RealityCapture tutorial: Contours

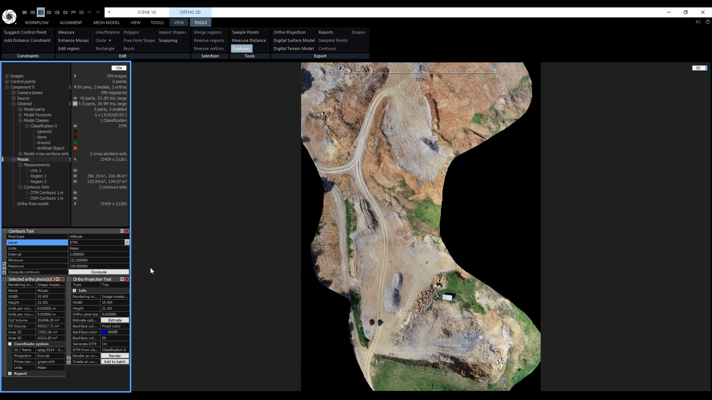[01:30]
projection but we can change them if we would like to altitude of the first contour is equal to the minimum and maximum value is just the upper bounds if we are happy with the settings we just press compute every fifth contour is highlighted and if it's long enough it will also have a label so for example this contour has 250 meters above sea level in the ortho 2d tab it is possible to toggle between black and white color of the contours